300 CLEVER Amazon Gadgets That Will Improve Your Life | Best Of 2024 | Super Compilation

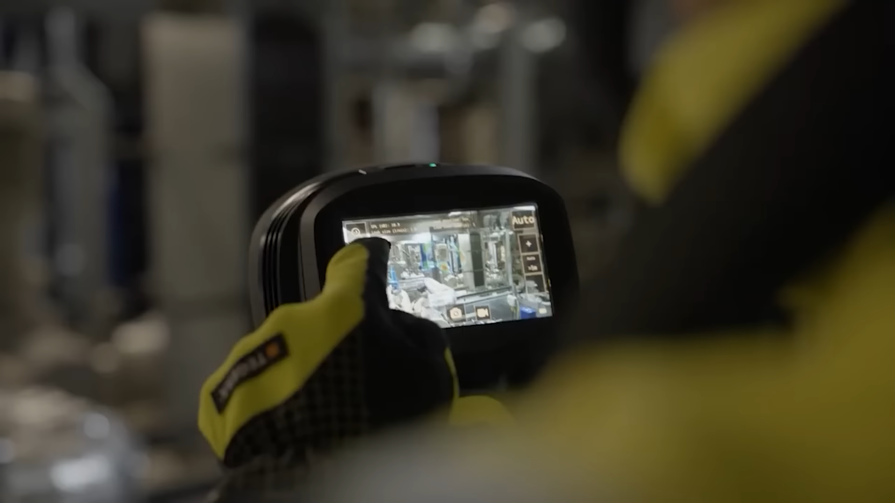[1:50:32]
It helps you detect water leaks, electrical faults, insulation deficiencies, and even missing pads.